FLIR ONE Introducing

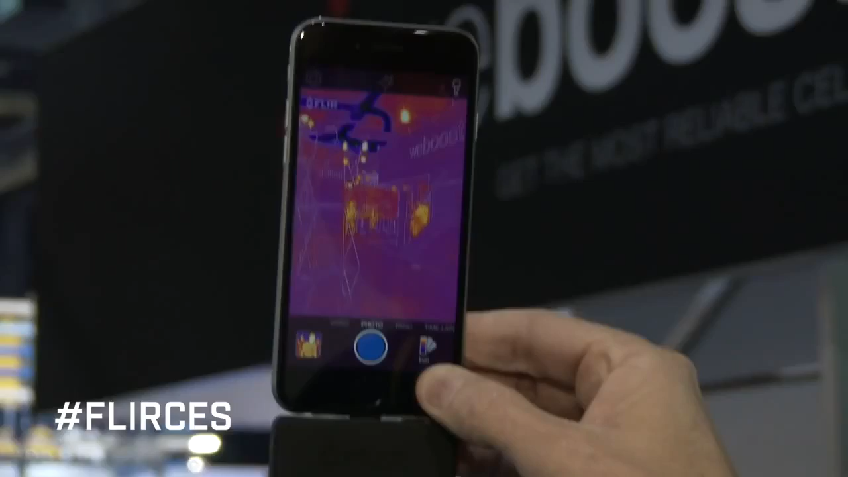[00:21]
So besides the already unique features that FLIR ONE enjoys,
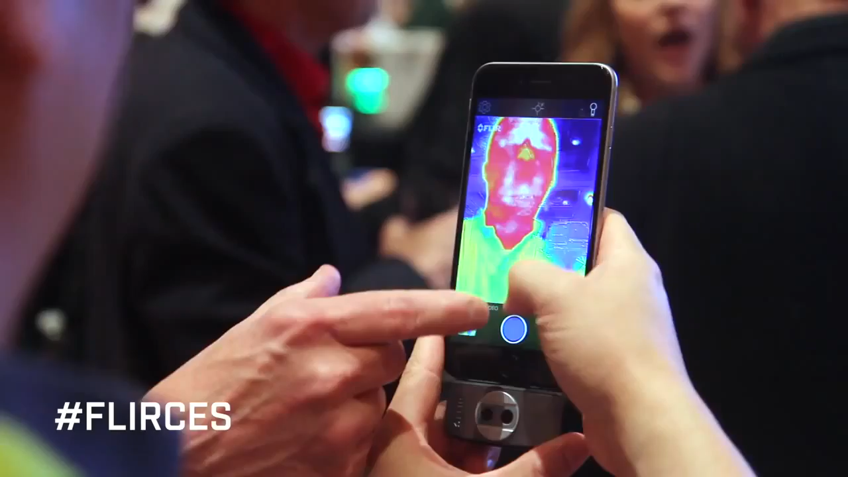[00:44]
When you have a thermal sensor like FLIR ONE, and you can detect that heat and then visualize it in an image, it allows you to do some amazing things.